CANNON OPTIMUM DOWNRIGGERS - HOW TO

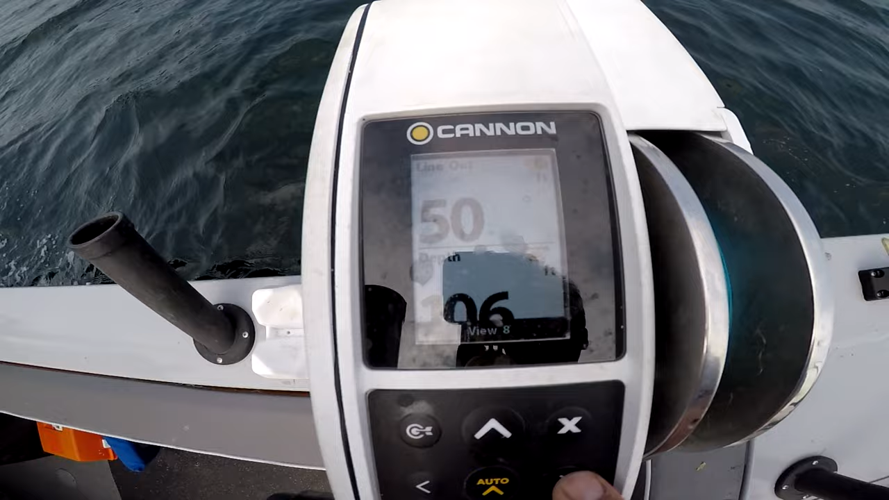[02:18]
You've got your line out and your bottom depth. You've got a fish finder built in.
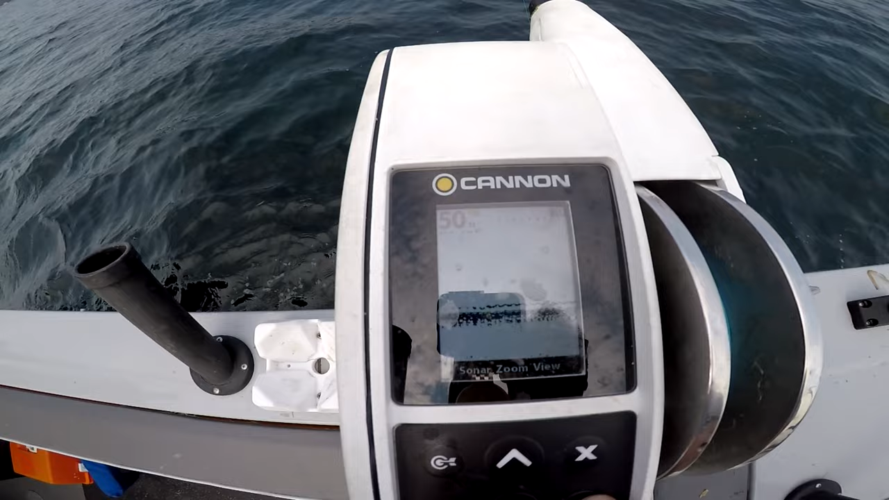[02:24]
Just the line out.
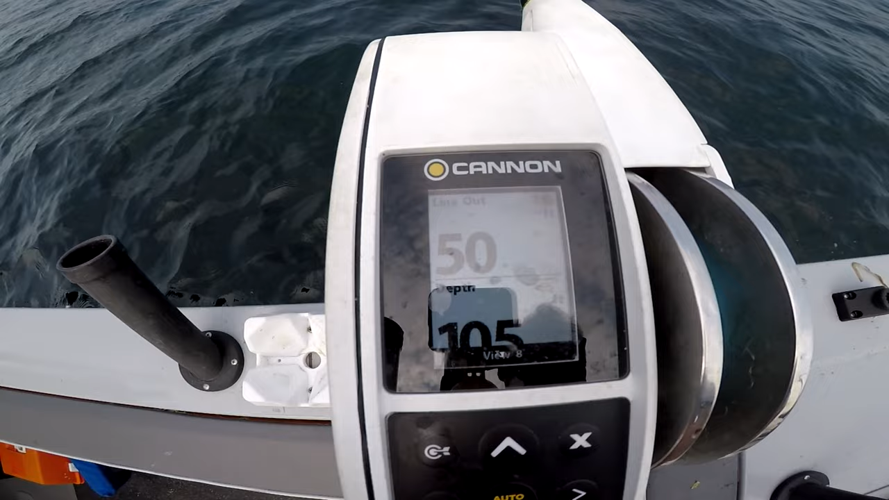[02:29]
Usually, a lot of time I'll leave it on your depth and your fish your line out.
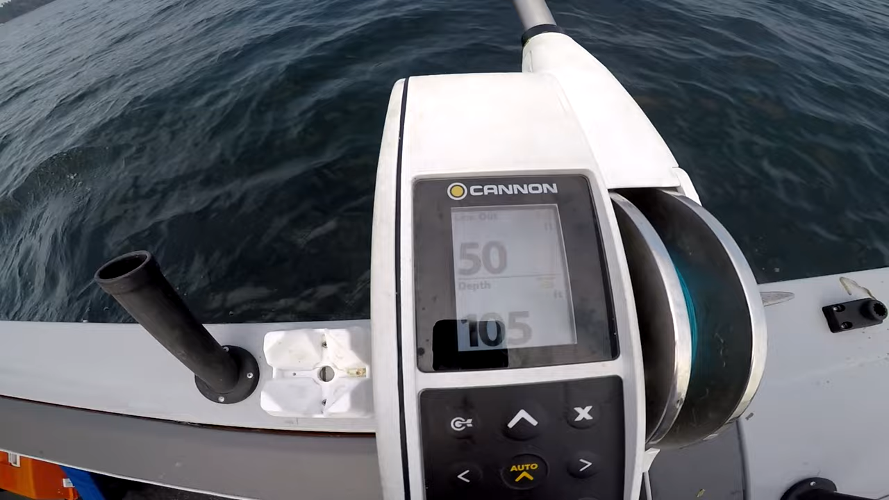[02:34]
So, these have their own transducer that you run on the back of the boat. That's why you get that fish finder view.
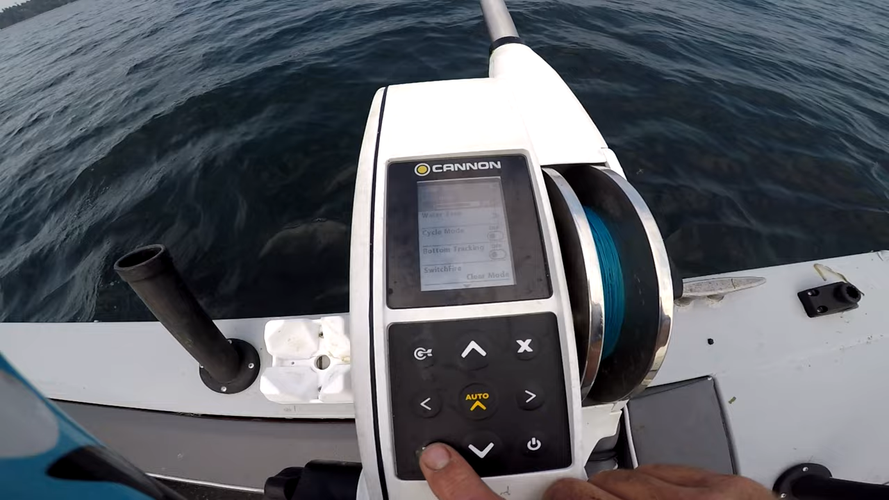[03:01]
So, the amazing thing about these riggers, unlike the Scotty's, is you've got a cycle mode. It's tough to see, but I can press cycle mode and it's on auto. You press the arrow over button to start it. And the rigger is going to come up and down 10 feet. I think I've got it set to wait 5 seconds.